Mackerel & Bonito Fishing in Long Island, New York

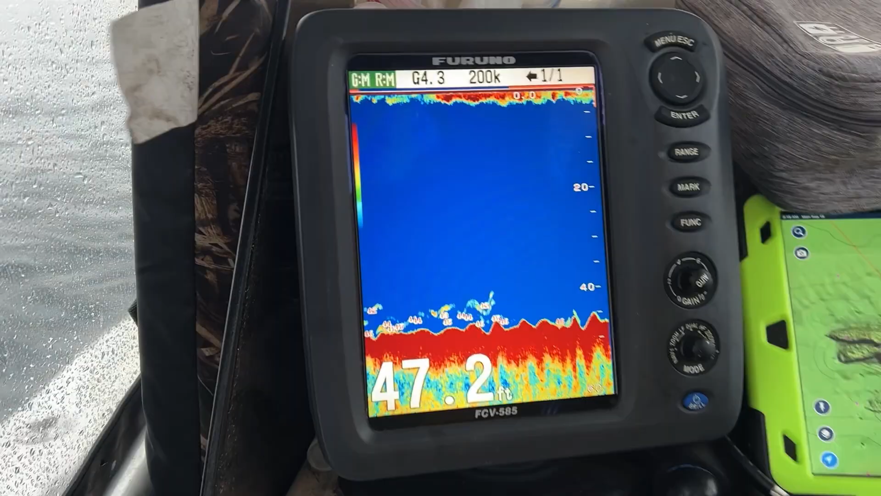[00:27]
On screen: depth 47.2 ft
All right, so we just hit the reef. Are those fish right there? That's fish right there, yeah, all that's fish.
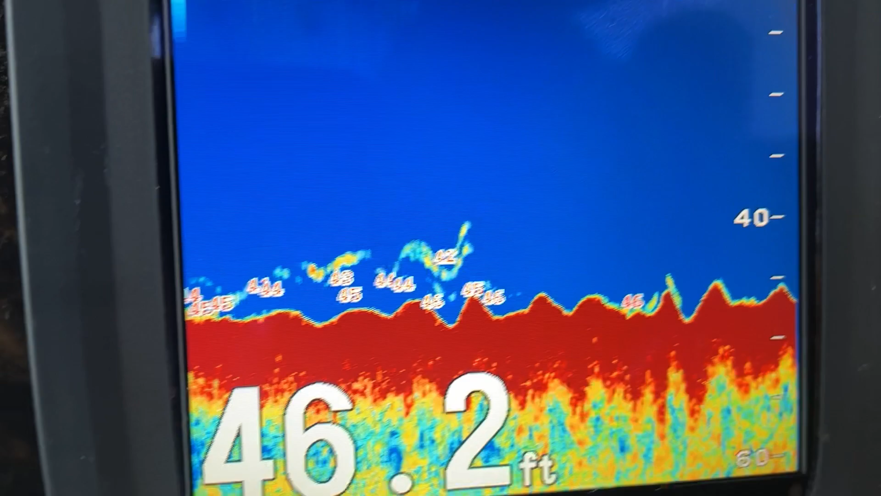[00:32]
On screen: depth 46.2 ft
Wow. And try to chum them to come them up.